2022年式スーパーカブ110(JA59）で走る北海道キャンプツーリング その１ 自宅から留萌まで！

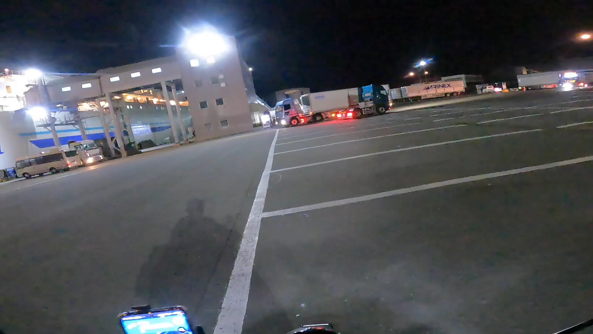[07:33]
ちゃってフェリーと重なっちゃって残念な写真になっちゃいましたけどまあそれでも毎年そうやってやってるんで
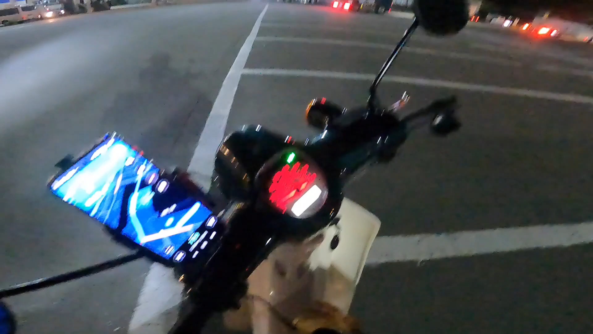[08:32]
貨物のトラックがうろうろするんでちょっと気をつけて停車してもらった方がいいかなって思いますね
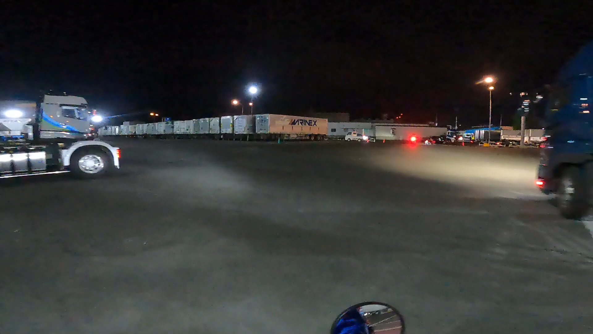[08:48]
いよいよ小樽市内に向けて走っていきます
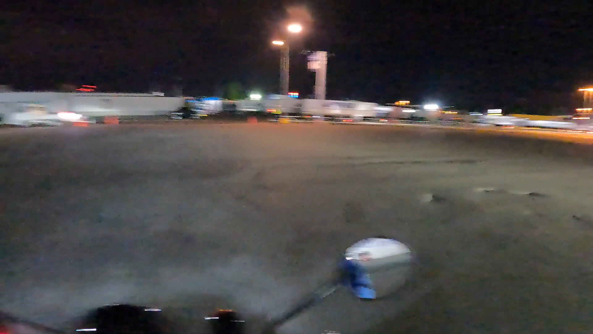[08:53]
小樽市内